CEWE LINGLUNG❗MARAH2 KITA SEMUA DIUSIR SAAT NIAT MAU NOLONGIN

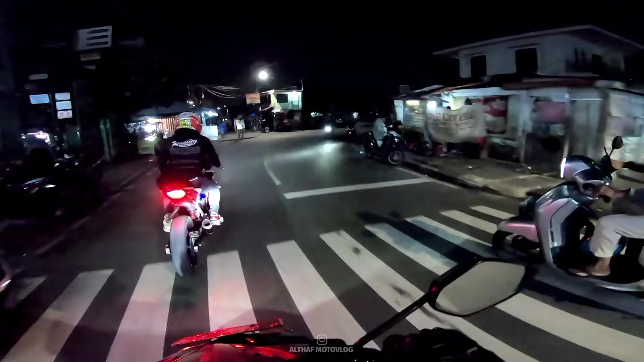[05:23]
Ini gelap cuy di sini, sorry ya guys ya kalau misalkan gelap ya guys ya. Ini di sini gelap, emang penerangannya kurang cuy.
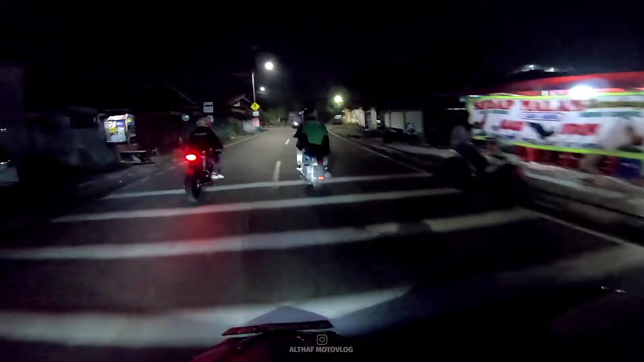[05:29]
Penerangannya kurang, guys. Tapi enggak sih, enggak gelap cuy. Harusnya mah tadi langsung aja ketemuan di SBB ya. Ngapain gua Sherlock di situ? Fajalah.
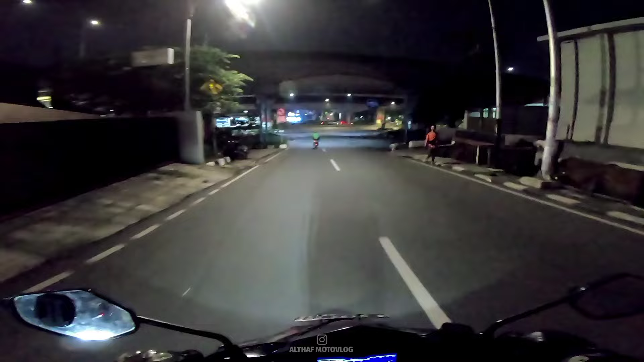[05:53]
Kita belok kiri, guys. Ini harusnya nih kalau misalkan itu jalan udah jadi tuh enak itu, tinggal belok kiri di situ, guys. Kita sekarang lewat sini, cuy. Let's go. Oke, guys, kita udah mau sampai, guys. Kita tinggal belok kiri. Kere, kere, kere.
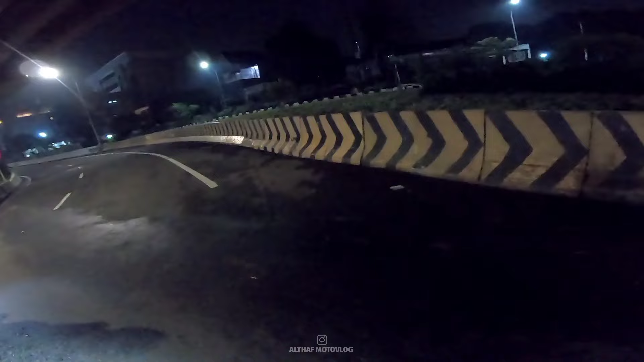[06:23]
Kolong di situ sih. Itu lang bukan itu.
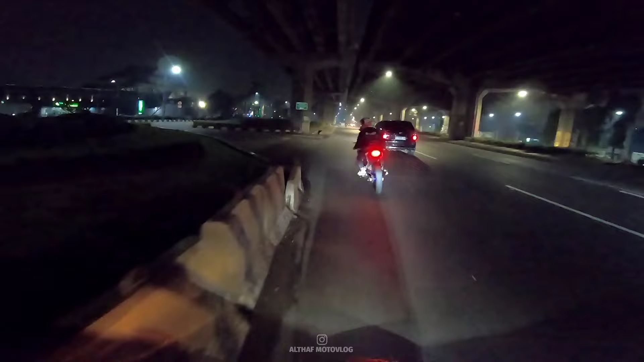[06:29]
Weh, dak. Lang bukan itu. Itu. Aslan bawa cewek. Oh iya. Bawa cewek, guys. Pantesan. Pantesan mojok di sini.